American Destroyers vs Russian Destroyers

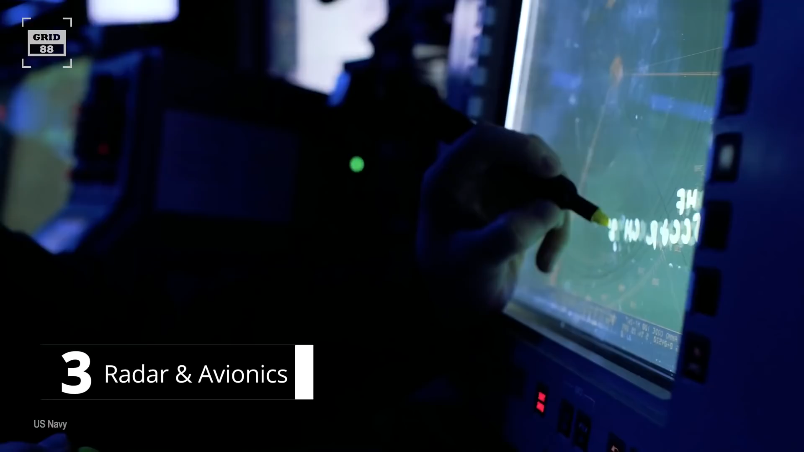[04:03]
This radar can track 800 targets simultaneously with a range of 175 nautical miles.
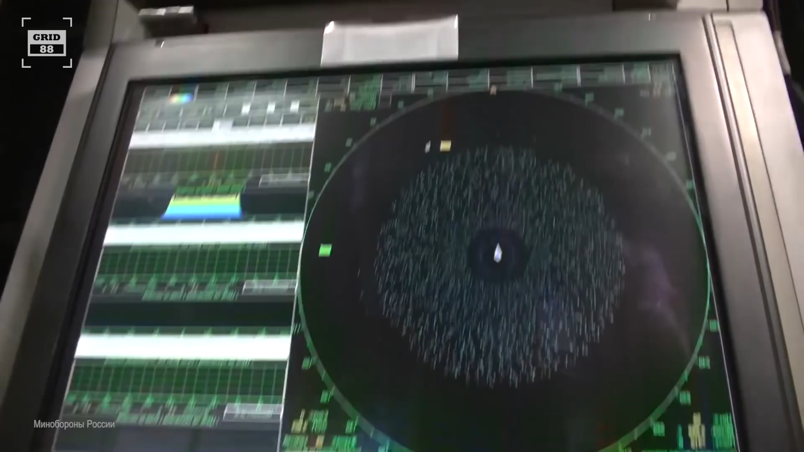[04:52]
and fire control radars for the 130mm and 30mm guns.
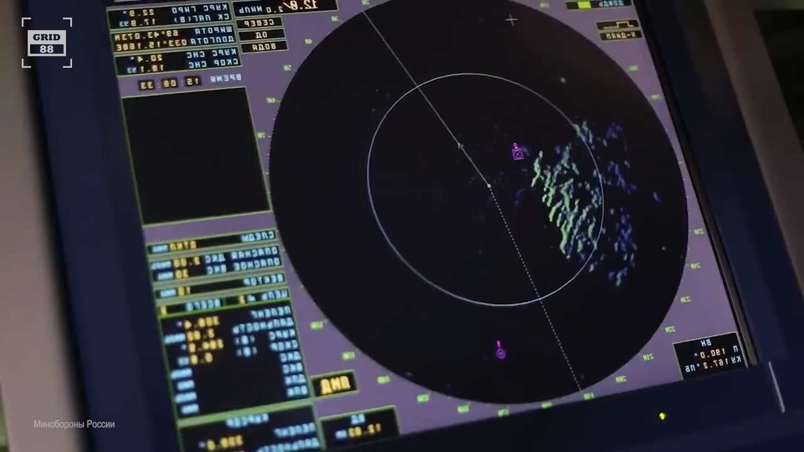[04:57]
The sonar suite includes active and passive search and attack sonar,